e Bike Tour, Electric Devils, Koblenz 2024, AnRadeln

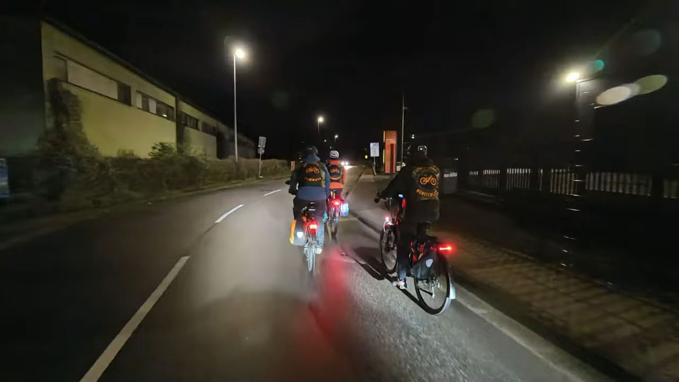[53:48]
Ja, die letzten paar Meter hier sind gestartet. Die Electric Devils im Dunkeln. Ja, wird ordentlich angezeigt.
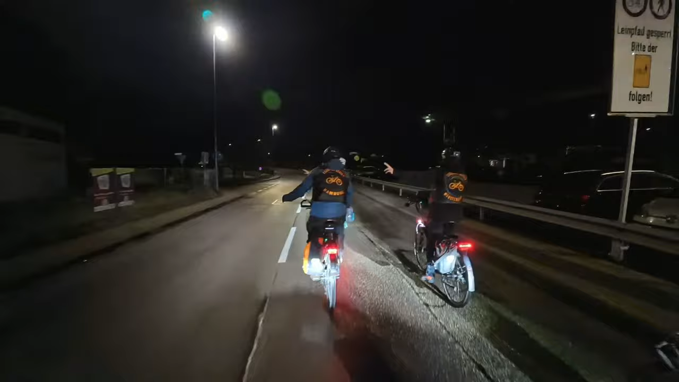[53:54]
Dark Devils. Dark Devils, genau. Der Jörg weiß Bescheid. So läuft das hier.
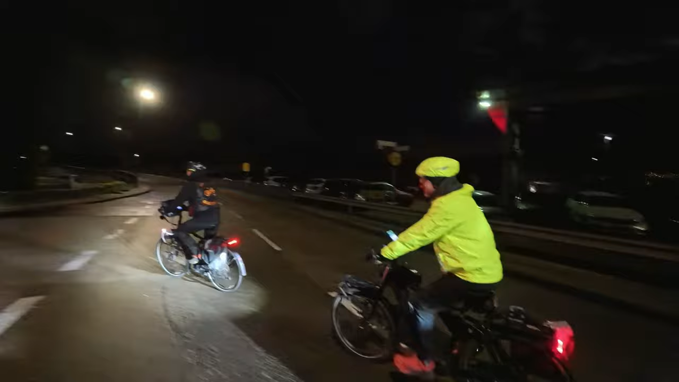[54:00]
Kommt der Peter dran vorbeigefahren hier im Dunkeln.
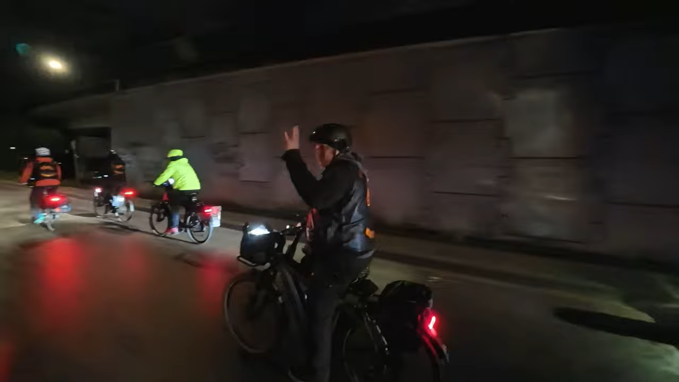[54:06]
Und die Nicole ist auch da.
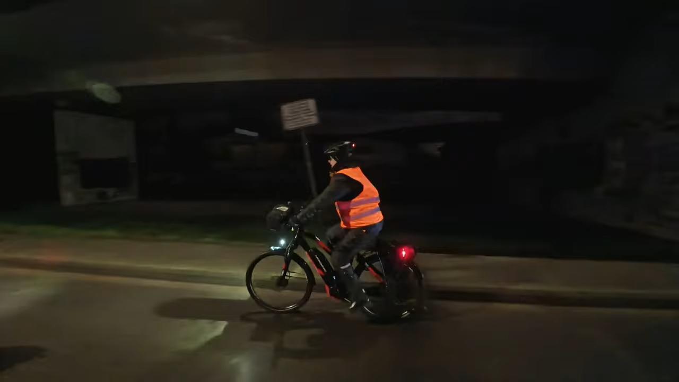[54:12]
Und das ganz Besondere, was ich auch habe hinten am Helm. Ja, der Helm leuchtet mit.
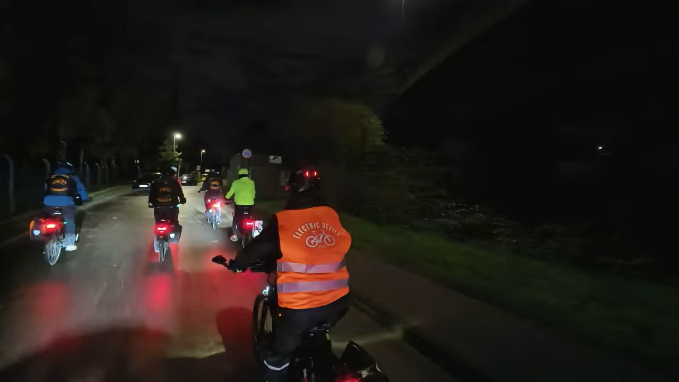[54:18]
Der kann schon einiges, der Helm.
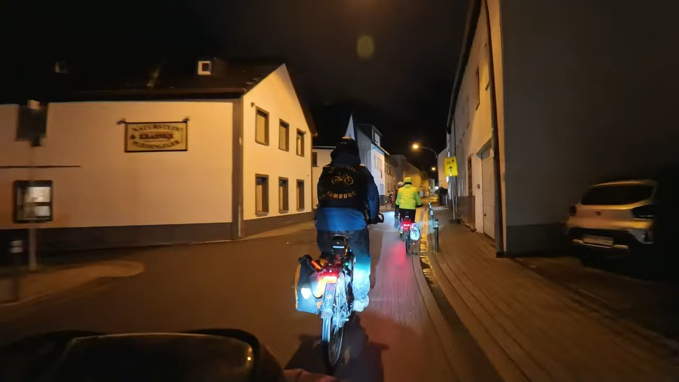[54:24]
Also wir fahren jetzt ja im Dunkeln hier. Und ich muss ja sagen, es ist zwar kalt, aber so im Dunkeln fahren hat echt seinen gewissen Reiz.
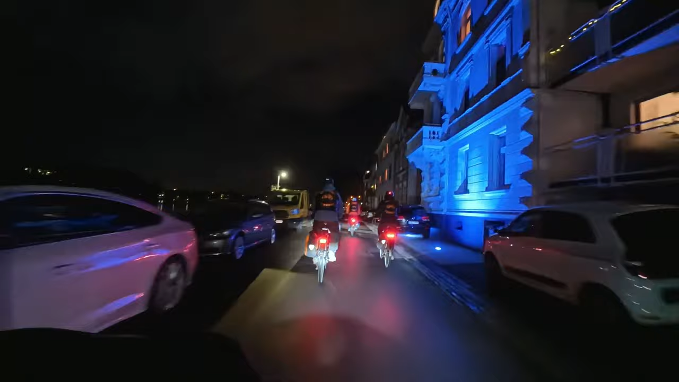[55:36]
Da oben, ich hoffe, man kann sehen, die Festung Ehrenbreitstein.
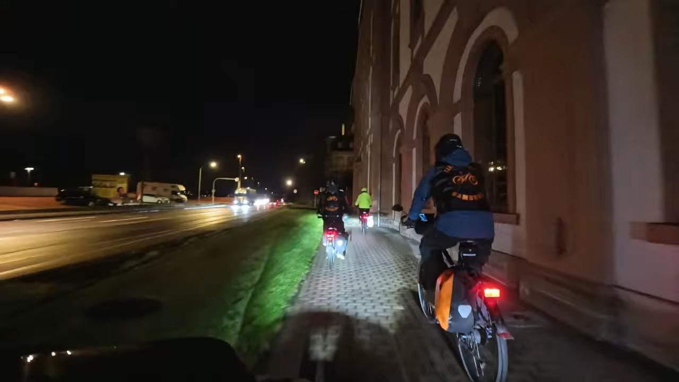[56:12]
Ohne Aufzug. So, es geht bergauf.